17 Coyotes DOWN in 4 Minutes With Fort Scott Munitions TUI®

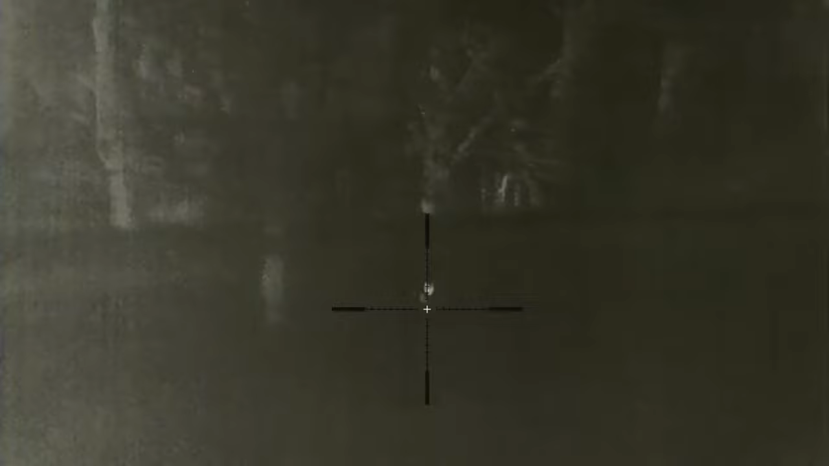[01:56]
He's gonna come all the way in. Just let him. Oh yeah.
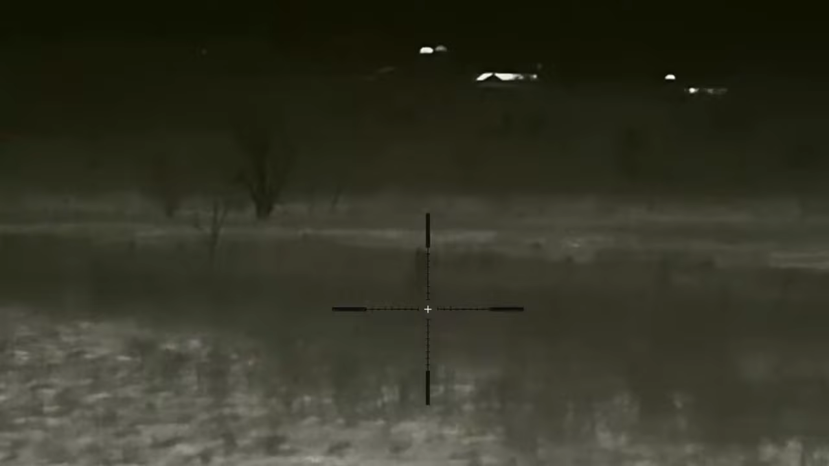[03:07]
Oh, there's four of them. No. I'm on the middle one. You ready?